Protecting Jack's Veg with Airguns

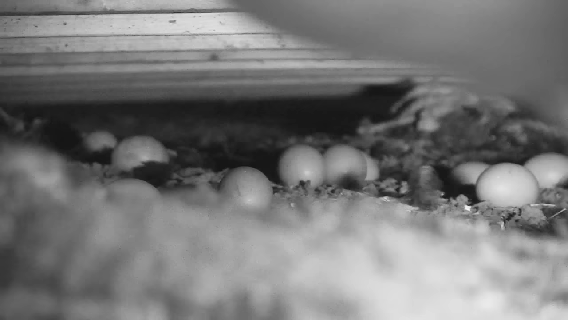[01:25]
The biggest problem is the rats under the hen house.
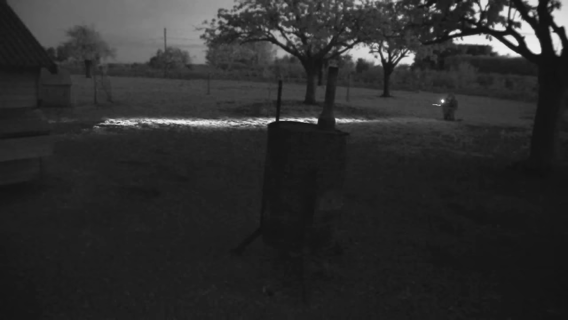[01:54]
The front lever does the zoom so you can zoom in and out and then the second one is the focus so you can put it out of focus and you can push it to the right and it comes in focus.
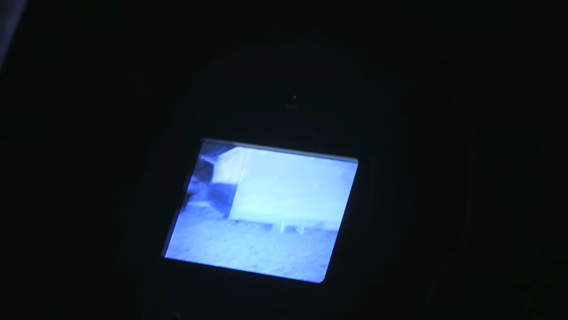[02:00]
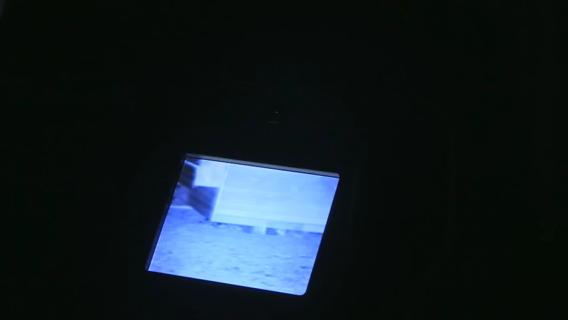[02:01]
So if there's any rats going to come out there I'm definitely going to see them straight away with their eyes.
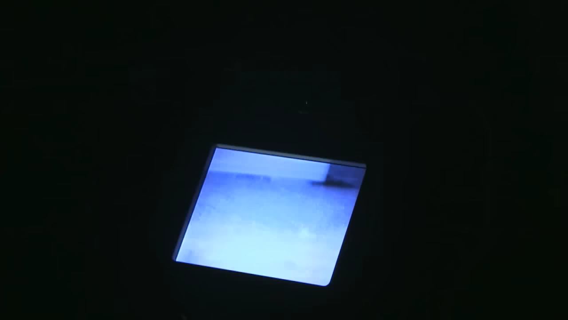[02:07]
That's pretty awesome really.
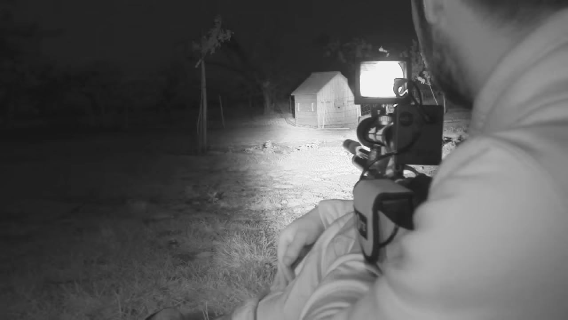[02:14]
The rats just aren't playing tonight, though he does get one.
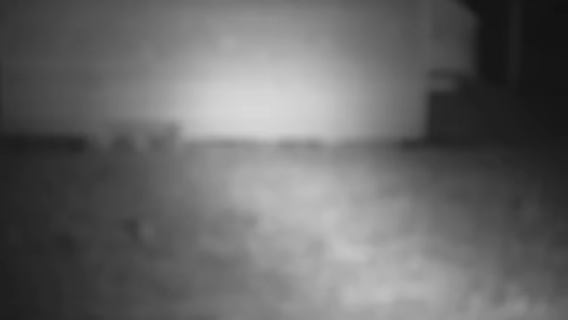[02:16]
But the fun lies over the hedge. Rabbits. Hundreds of them.
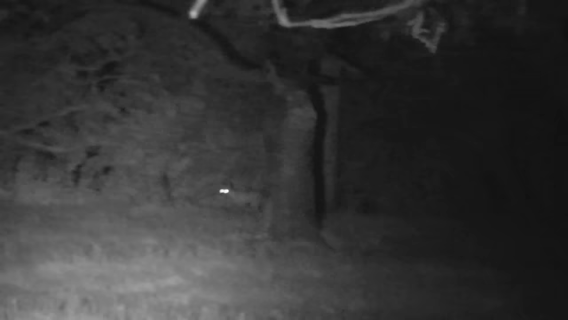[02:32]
As Kai starts knocking some down some curious cubs come in for a closer look.
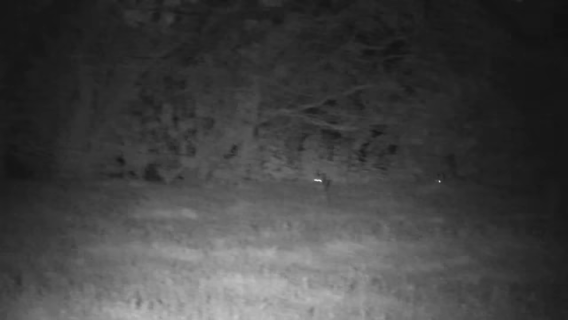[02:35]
Mum calls them back but then Jack fires up his own call.
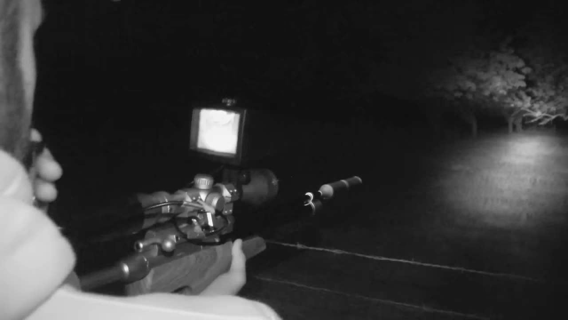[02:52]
Thank goodness Kai finds a proper call in his jacket and we're away.
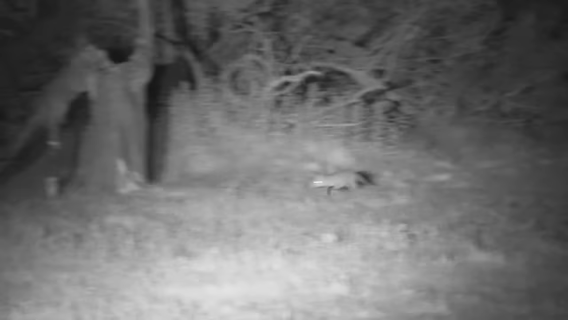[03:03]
Curiosity killed the cat. But this sub 12ft air rifle is not the right tool to shoot a curious fox. I can't believe the amount of rubbish Jack you've got back here. It's amazing to think. It's probably been untouched for a while hasn't it? Yeah.
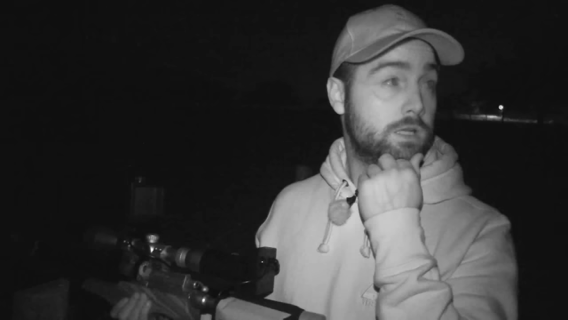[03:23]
I'm going to walk around with the 22 air rifle and all I can see is a sea of eyes.
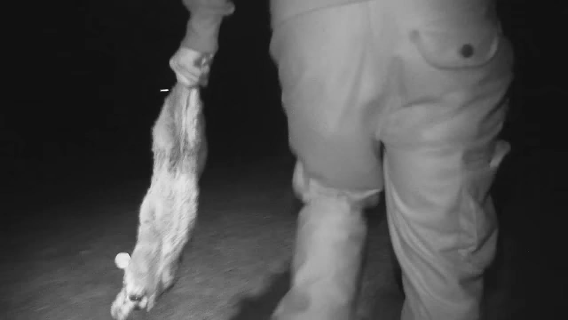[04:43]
It really has been a wildlife feast tonight and with such a glut of bunnies Kai will be back.